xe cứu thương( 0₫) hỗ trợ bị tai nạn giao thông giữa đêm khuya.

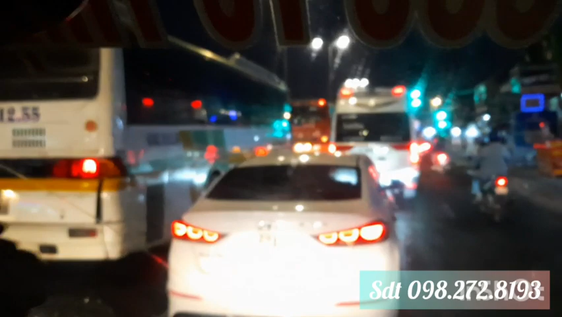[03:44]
Khúc này gần cầu Bình Điền quá anh Lý. Cầu Bình Điền. Đã gần tới cầu Bình Điền rồi.
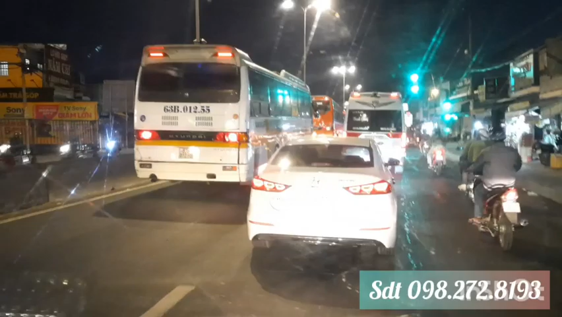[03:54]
Mình đi giờ ít kẹt xe, khoảng có chừng 6:30 chút xíu, 6:30 7 giờ bắt đầu công nhân đi kẹt cho rồi.